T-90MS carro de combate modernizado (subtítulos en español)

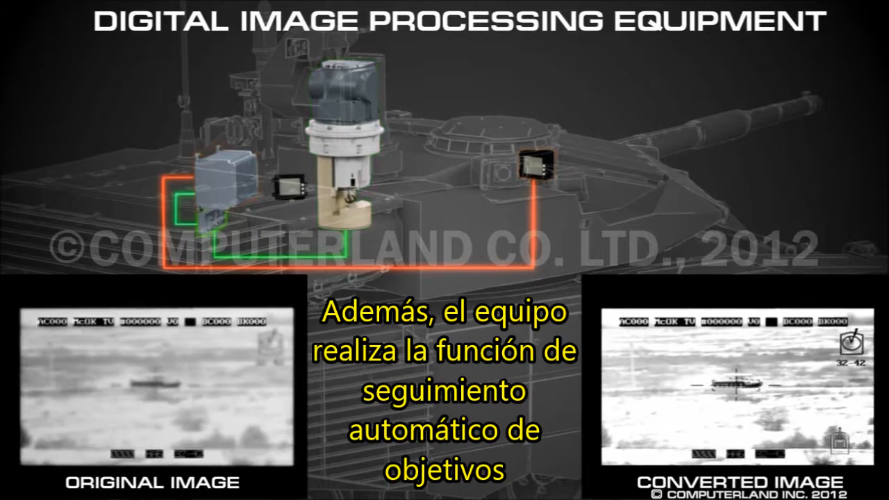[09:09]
In addition, the equipment performs the function of automatic target tracking and targets may also be tracked independently by the commander and the gunner at the same time.